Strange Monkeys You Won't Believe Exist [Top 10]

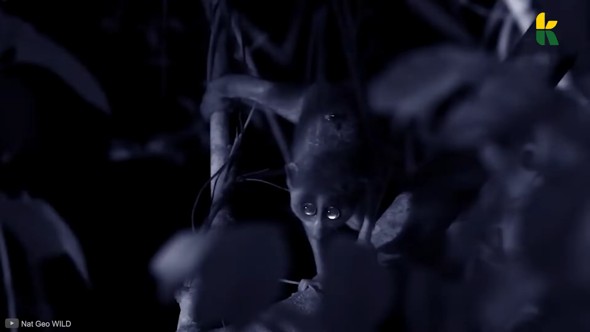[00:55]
The length they lack in extremities is more than made up for by their adaptations, which give them a pincer-like grip.
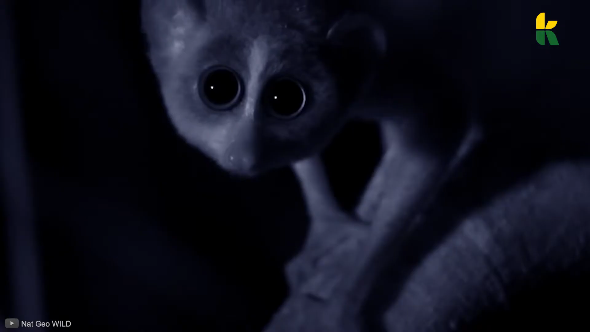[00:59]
That's why they can hold on to branches for long periods of time.